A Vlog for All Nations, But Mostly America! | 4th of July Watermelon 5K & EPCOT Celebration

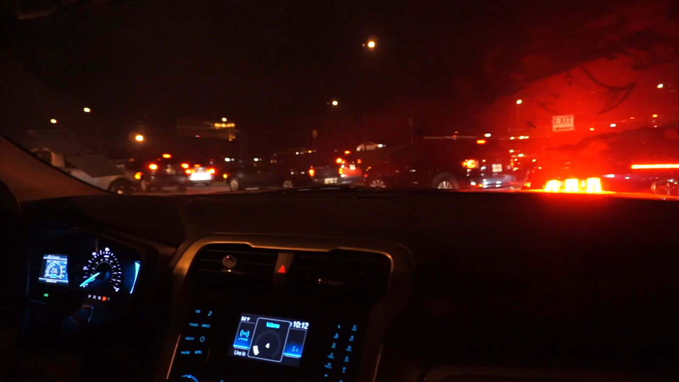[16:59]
Leaving the EPCOT parking lot, we've literally moved 10 feet in 20 minutes. Yeah, they're being ruthless.